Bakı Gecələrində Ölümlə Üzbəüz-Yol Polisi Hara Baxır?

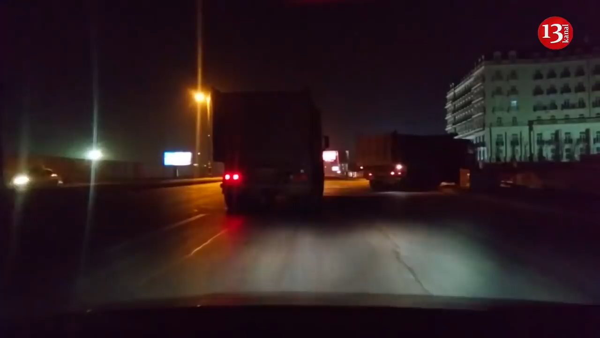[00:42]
Bu yük avtomobillərinin hara belə tələsliyini öyrənmək üçün yola düzəldik. Sən demə ünvanları ax şəhər olsa da,